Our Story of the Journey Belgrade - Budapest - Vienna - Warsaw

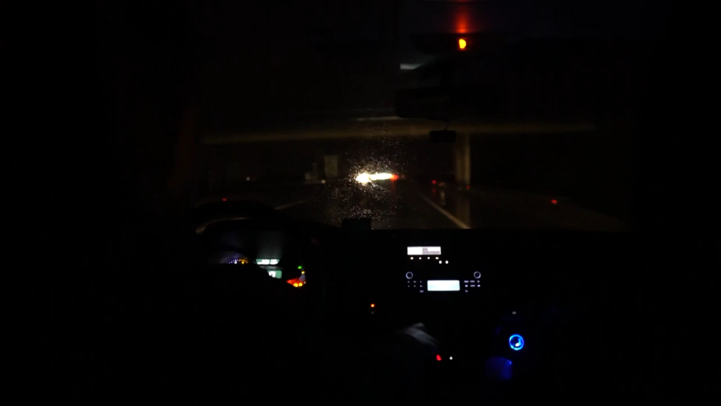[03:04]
when our van with the three of us and one additional passenger departed Belgrade. It was raining, it was dark, we were still sleepy, but also excited and determined to make this trip successful,